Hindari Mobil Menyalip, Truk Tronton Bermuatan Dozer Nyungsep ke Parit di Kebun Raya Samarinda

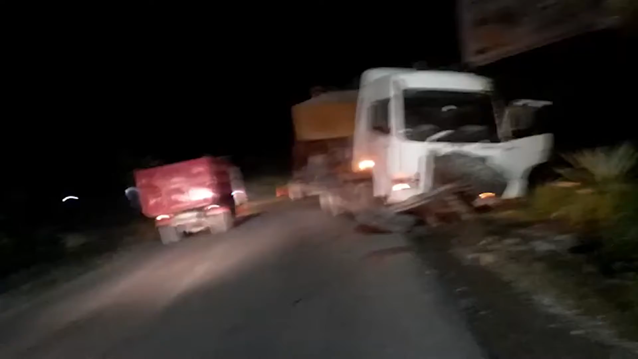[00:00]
Sebuah truk tronton bermuatan alat berat dozer tampak bagian roda depannya patah, terpisah dengan kepala truk, setelah terperosok nyungsep ke parit kebun Raya Tanah Merah Samarinda Utara, Rabu,